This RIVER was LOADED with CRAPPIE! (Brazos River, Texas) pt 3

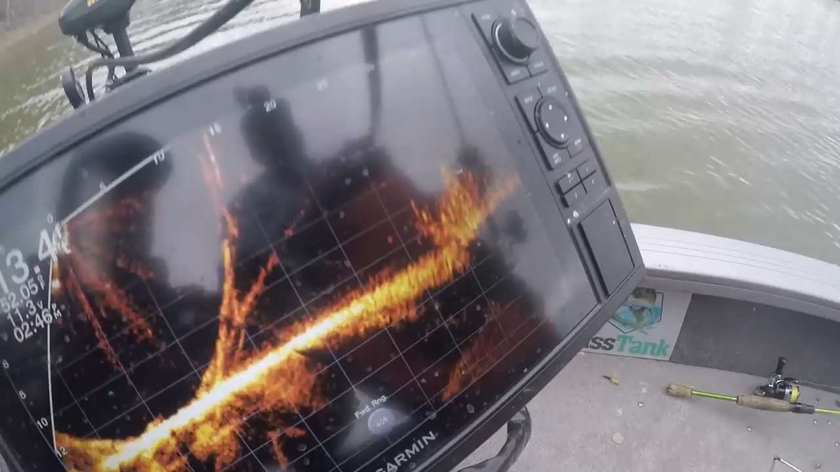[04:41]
Oh, wait, there you go. We can get a bait over for the for a moment. Oh, he ran out. Did you see him run out on that bait? Look them all. I got one. I might go with a black bait. They're back, yeah. Towards the back of there.
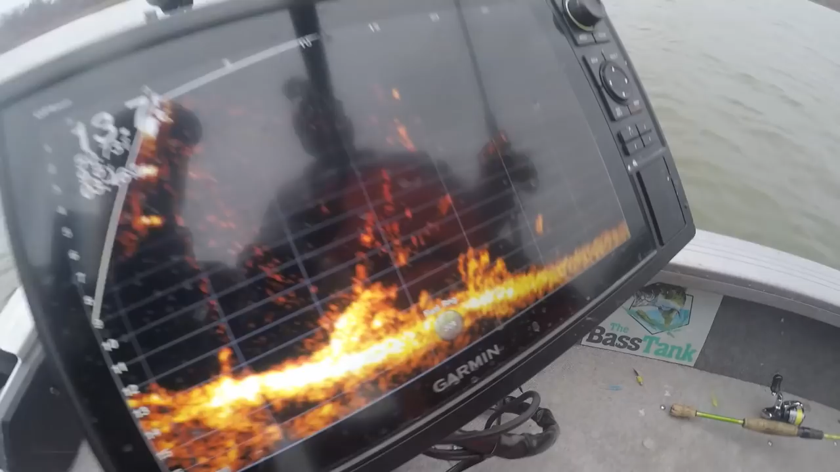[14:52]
Yeah, you see this? Oh, hold on. Let me find them. Get them. There they are. They're moving. Dang. I got some finickiness. Woo! Oh, it's wrapped around the tip, too.
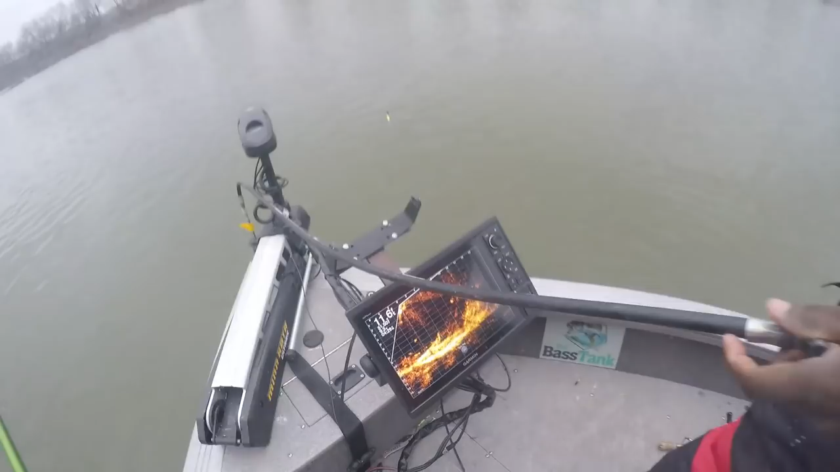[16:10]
Absolutely. Somebody come and look at this. Look at this. My goodness. I got a good pitch. Yep.
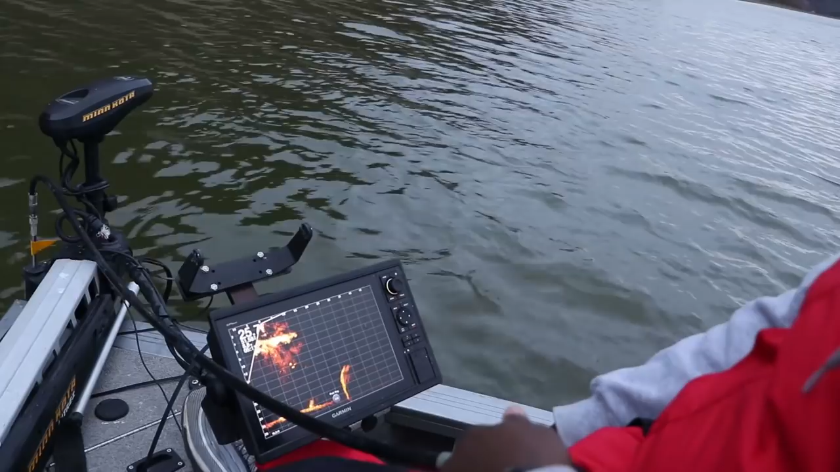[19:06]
They're still under. I figured they would move out by now. See, the problem we have is...
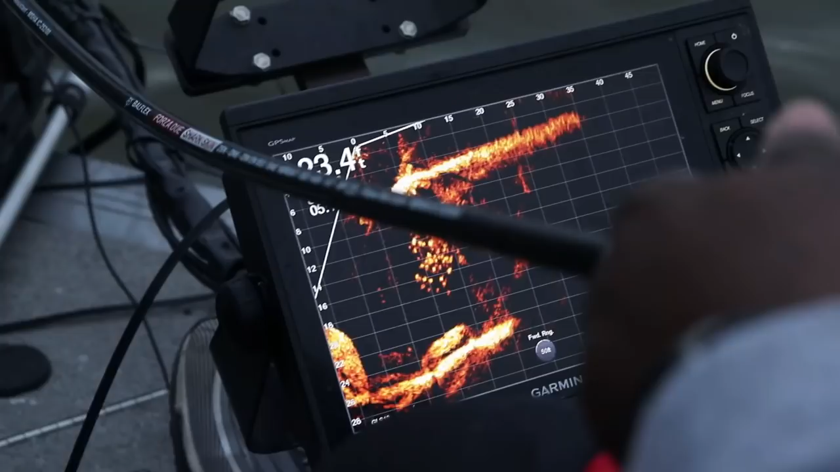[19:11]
That's a good shot right there, yeah. Too. So the problem we have is this is this big rock ledge that comes out.
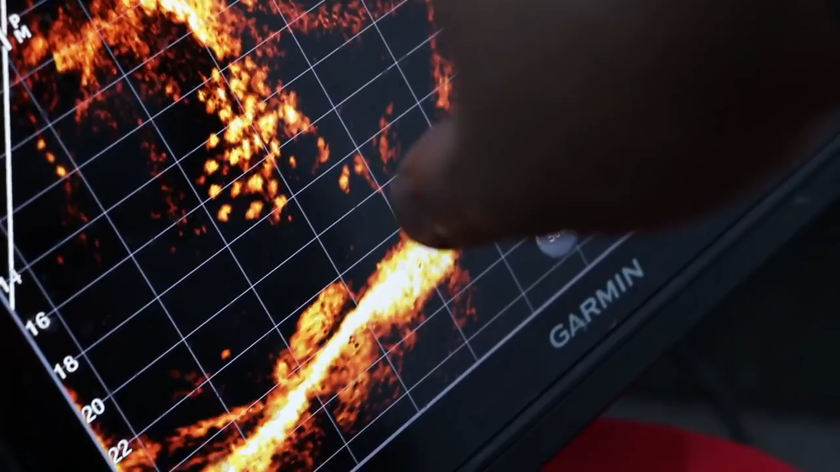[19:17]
It's only about 5-6 feet deep. And, I'm not even filming. 5-6 feet deep.
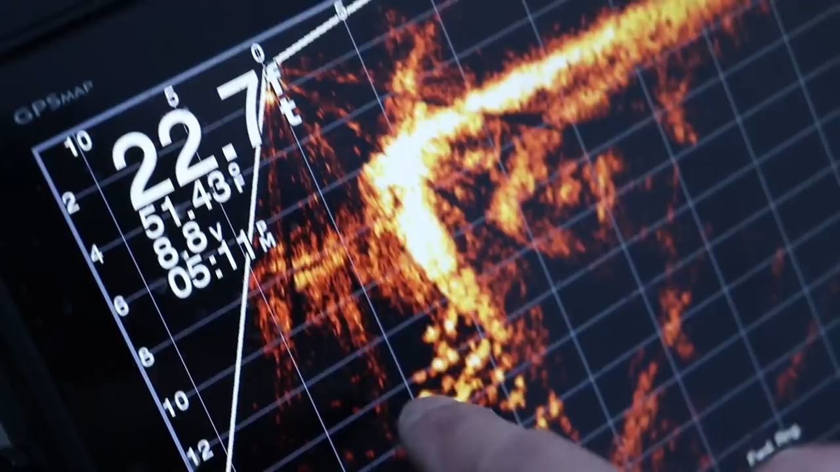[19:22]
And then it cuts back. There must be a current seam or something that dug it out. Yeah. And these fish are sucked up underneath there. So it's almost impossible to get a jig under there. I might be able to get But they've kind of moved out, actually.
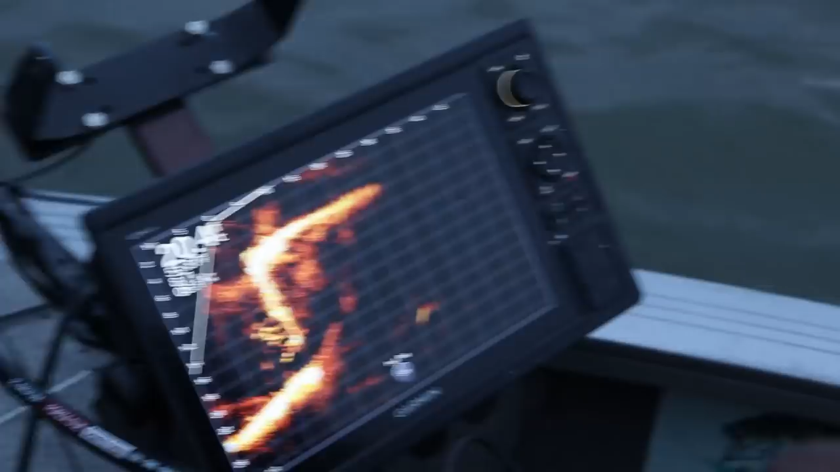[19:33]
Looks like they might have moved out a little bit. Yeah, depending on the angle you come at them. So... Hopefully, Ken can get the job done for the camera.
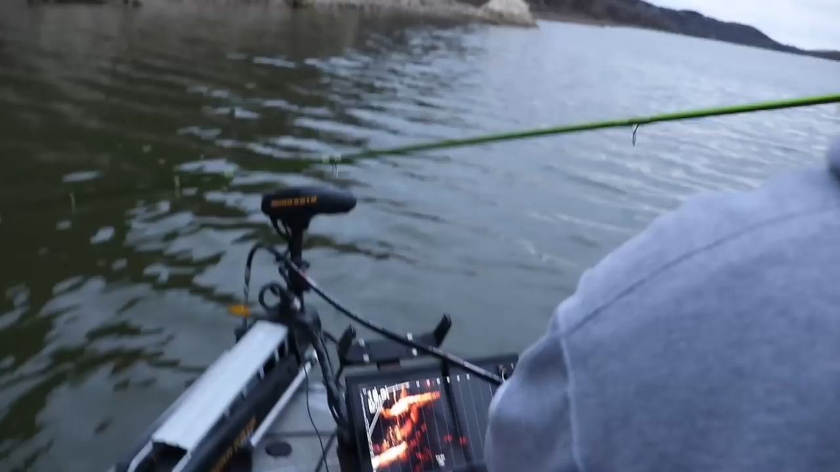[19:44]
Pressure. I know, I put you under a lot of pressure when I come down here. Pressure. But look, in game time situations, I'm usually pretty solid. I'm down there. There you go. Get him. Come on.
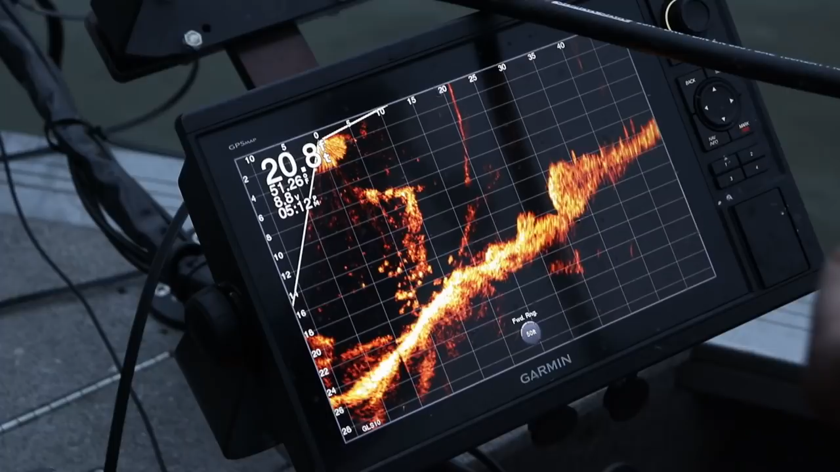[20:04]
They ain't moving. No. Come on, somebody's got to hit it.
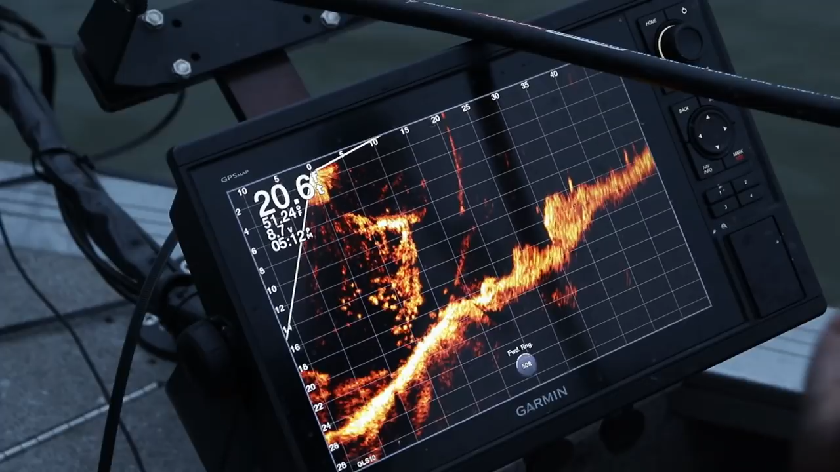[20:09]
No, here he comes. They're not big, but, well, they might be. You're zoomed out quite a bit. I'm zoomed out a lot. I'm a slow raise.
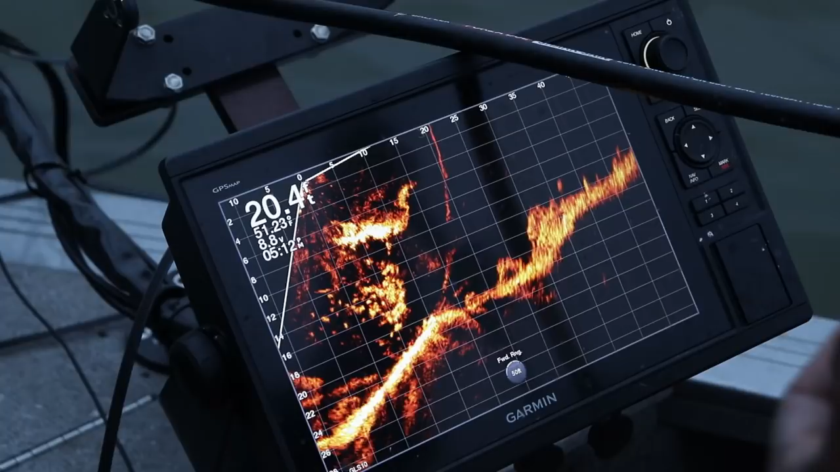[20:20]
On screen: depth 20.4 ft
You can barely tell I'm raising, but I'm raising just to see if I can get anybody within that school, pulling up through that school. Yeah, that's a better representation of it right there in my hand.
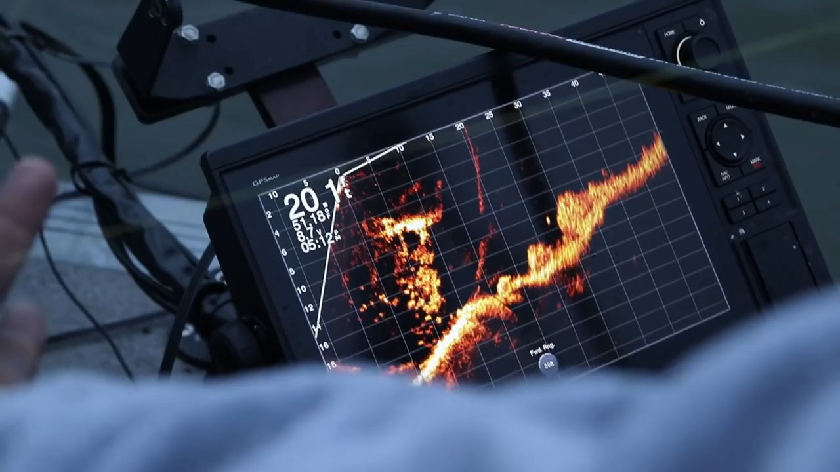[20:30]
And nobody, I mean, we were all the way up there.